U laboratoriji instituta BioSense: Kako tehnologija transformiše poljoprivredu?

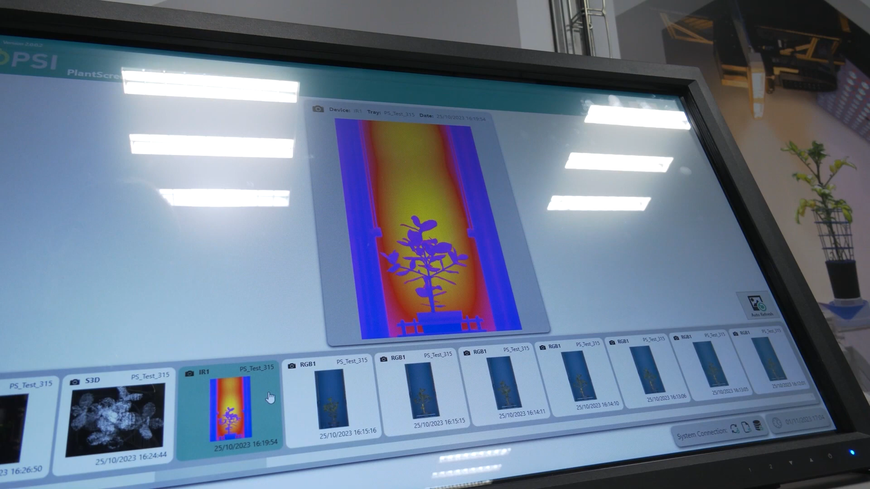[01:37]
Pored RGB kamera visoke rezolucije imamo i 3D skener koji